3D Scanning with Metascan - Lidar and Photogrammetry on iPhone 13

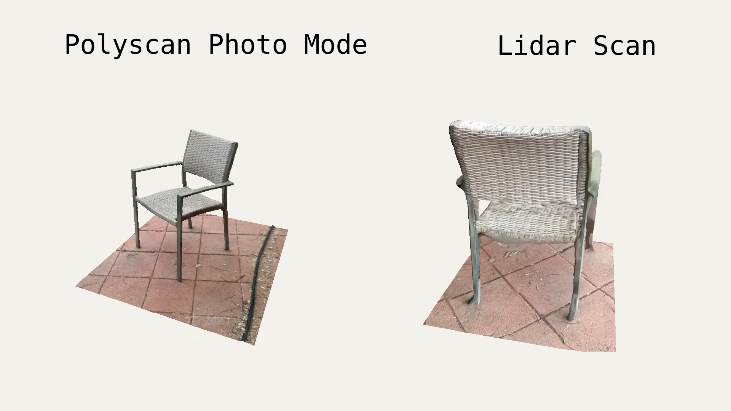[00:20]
I recently picked up an iPhone 13 Pro and I have been very impressed by the LiDAR scanning feature.
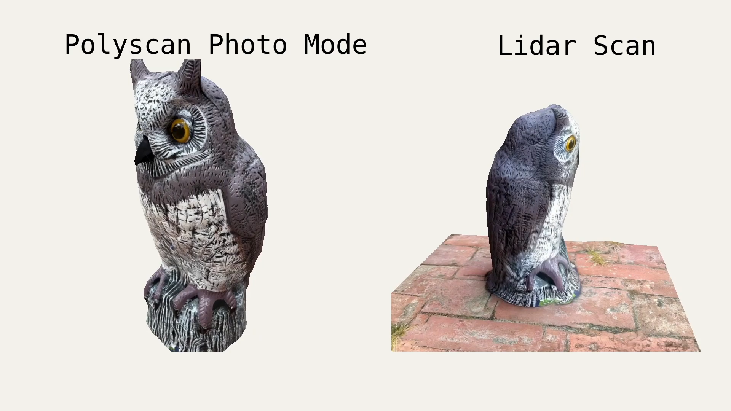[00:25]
I've been using Scanaverse app for LiDAR scanning and Polycam for photo mode and I have to say I was blown away by Metascan when I started using it recently.
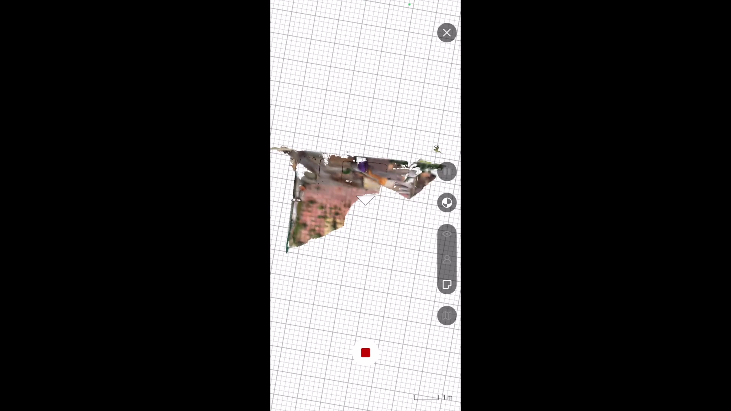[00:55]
While most of the LiDAR scanning apps have been good, especially for large objects and spaces, I was very impressed by the LiDAR scanning models produced by Metascan.